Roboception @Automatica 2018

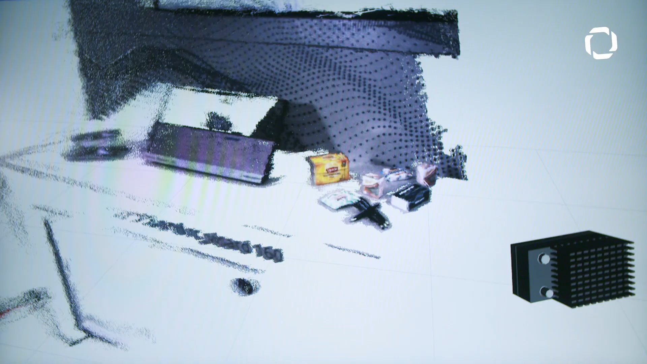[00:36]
RC Wizard is a 3D sensor, it's a passive sensor based on the stereo principle,